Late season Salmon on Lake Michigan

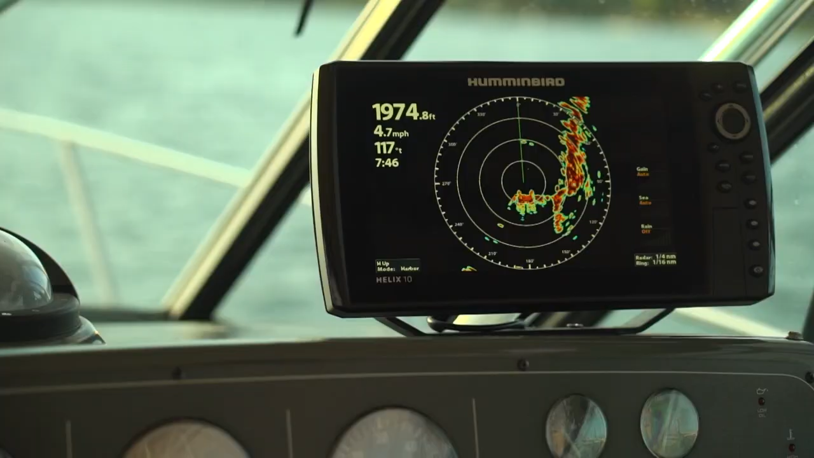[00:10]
Today we're out in Lake Michigan and we're going to teach you how to use all the critical data at your fingertips to make your day a lot more successful on the water.
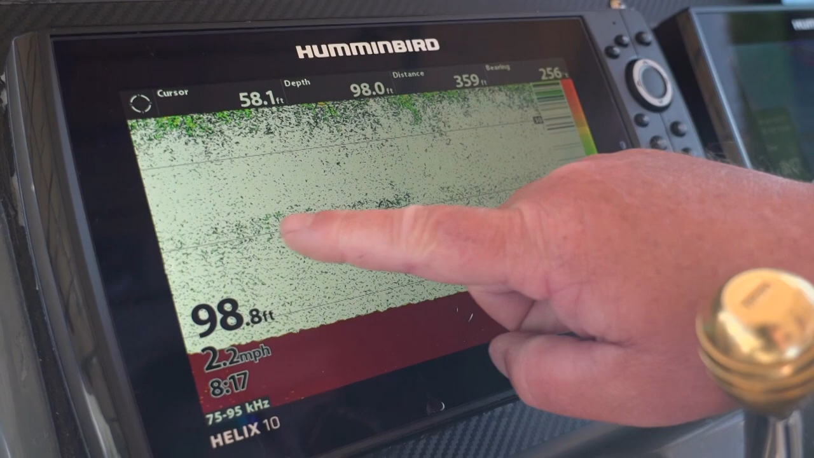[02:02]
On screen: speed 2.2 mph
We don't have a lot of structure on big bodies of water like this, so that is the structure. Current breaks, temperature breaks, that's where your bait fish are going to hold, and therefore that's where the rest of the fish are going to be feeding on them.
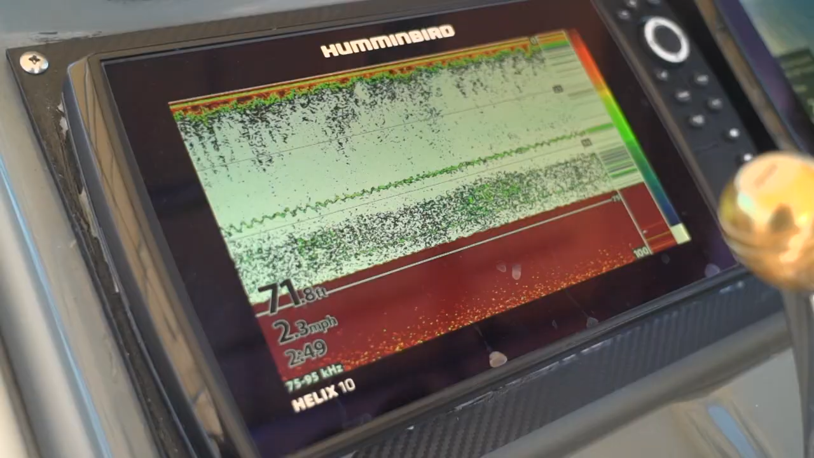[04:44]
On screen: depth 71.8 ft, speed 2.3 mph
As you can see right now, we've actually got a thermocline setting up and what that is, that's the major temperature break.
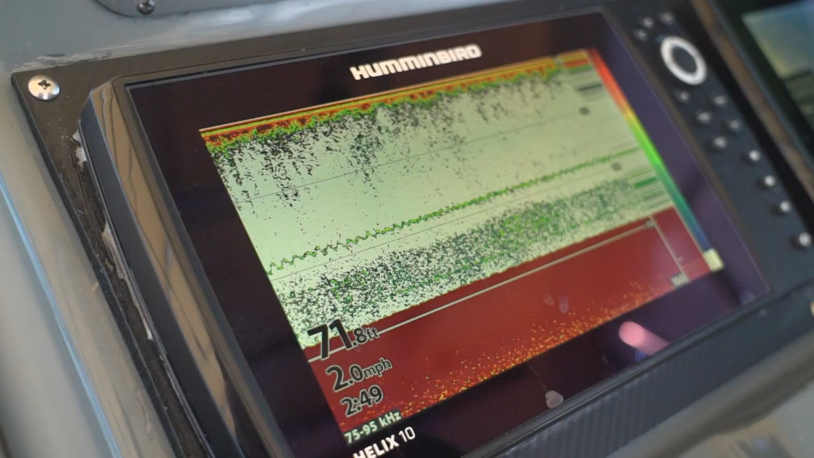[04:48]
On screen: depth 71.8 ft, speed 2.0 mph
And a lot of times what happens is that bait will really orientate itself to that thermocline.